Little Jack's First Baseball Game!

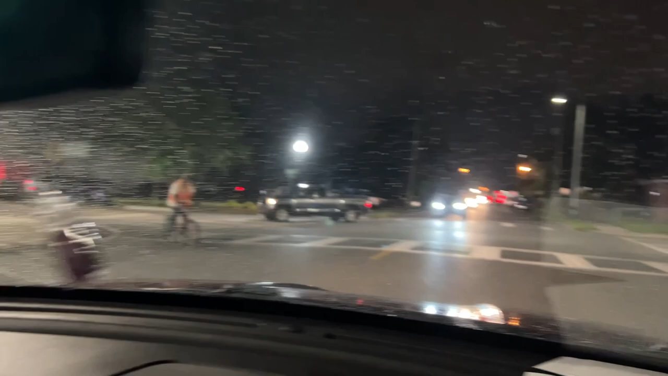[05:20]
It just cut the corner it was uh he got he rode his little he